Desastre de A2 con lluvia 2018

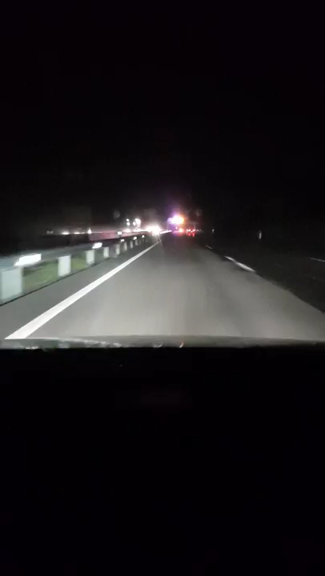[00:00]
Estaba en el otro carril, increíble. Están los dos carriles de la derecha, inundados, que son el asfalto nuevo. El asfalto viejo tiene agua, pero no tiene nada que ver. Aparte de los filipollas que van con las largas.
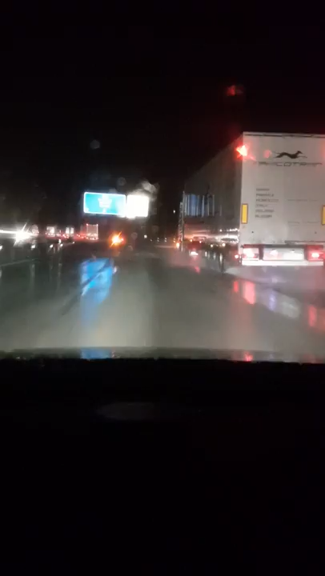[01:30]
Y más a la derecha. Mira el agua que levanta el camión. He conducido por esta carretera con muchísima más lluvia. En moto y en coche. Desde que este asfalto lo han resfaltado. Está terrible. Siento hablar así, pero estoy muy concentrado. O sea, a cien por hora. Es realmente peligroso. Es realmente difícil hacer que el coche no pegue agua plana.
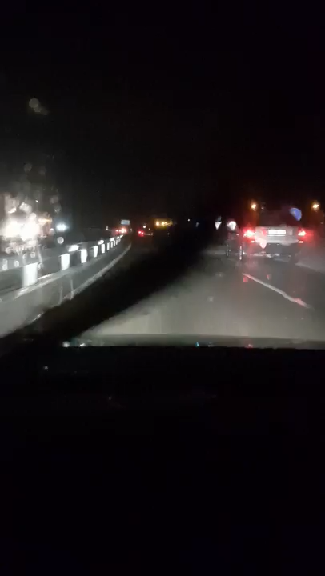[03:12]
Aunque es fuerte. Como otras muchas veces. Llevo 20 años haciendo esta carretera. Es un auténtico desastre. De la A2 entre Marturell e Igualada.
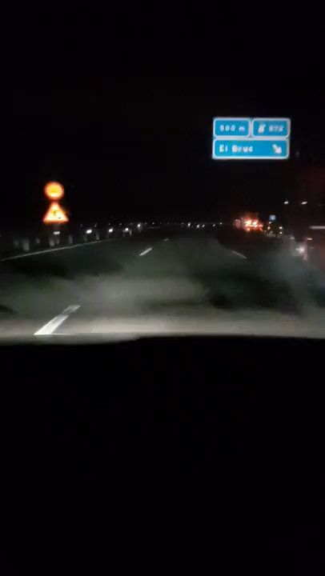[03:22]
Los trozos que han reasfaltado nuevos. Aquí solo tenemos el de la derecha. Es que se ve a kilómetros la diferencia. Fijaros la huella de agua que deja el camión. Mientras que aquí no hay huellas. En los otros carriles está drenado. Es terrible. Pero terrible. Fijaros el cambio. Aquí hay el asfalto viejo en los tres carriles. Excepto parches.